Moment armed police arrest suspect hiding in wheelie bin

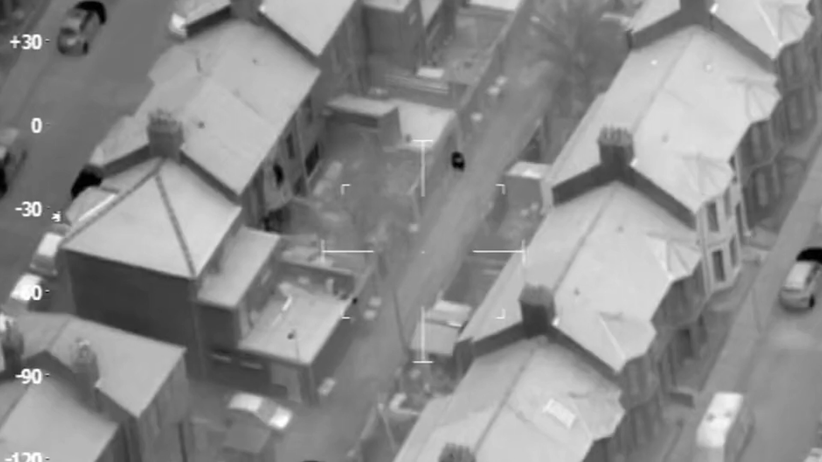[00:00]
I need you to move forward to your fifth wheelie bin on the left, which is glowing hot like a Christmas tree. Okay, I'm sorry, not that one. So keep going. There was two, then there's a one, and then the next one. So not that one now.
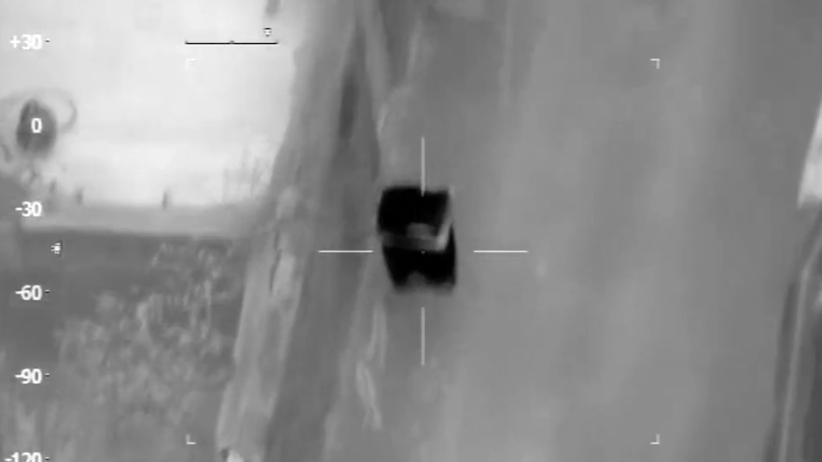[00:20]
The next one. This one here.